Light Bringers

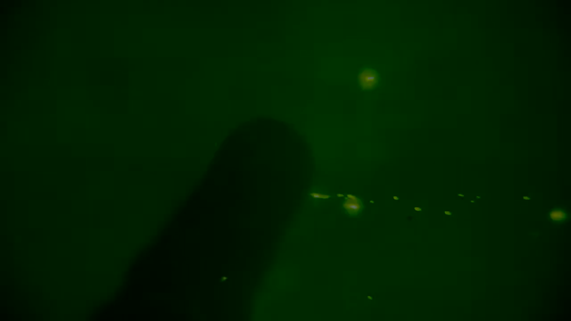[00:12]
Nighttime in southern Afghanistan can be dangerous,
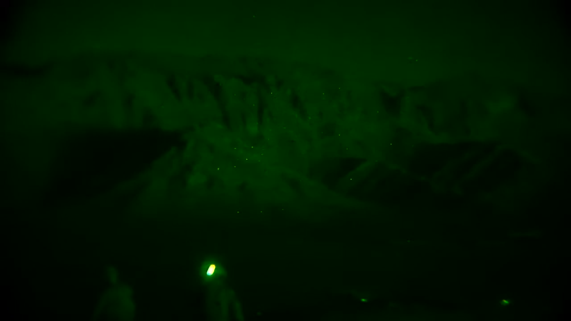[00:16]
with mountains and wide open land allowing the Taliban and other insurgents to roam freely.
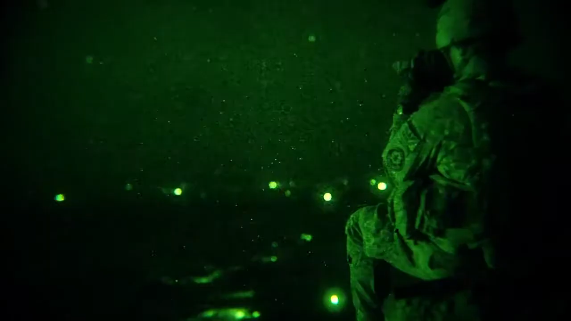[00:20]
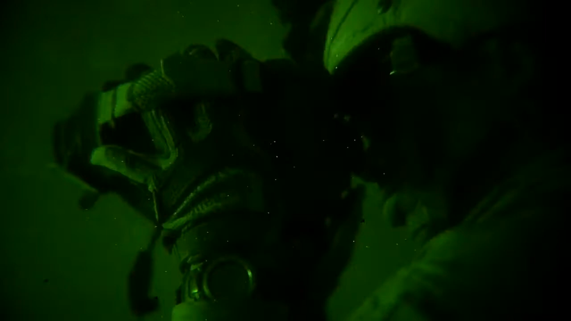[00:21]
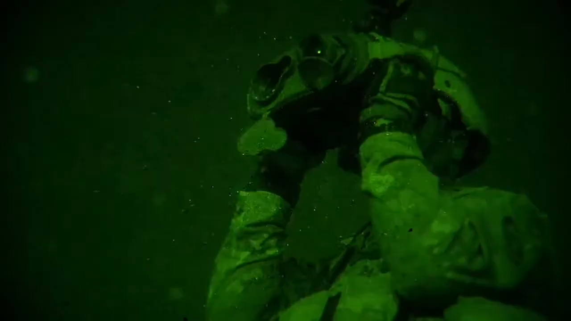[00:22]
And sometimes spotting them can be difficult, even with night vision.
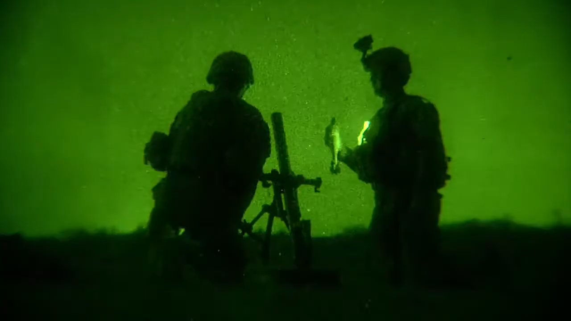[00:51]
Not only does it show the enemy that we're out keeping and watch fly over the area, it'll also prevent future attacks on CAF.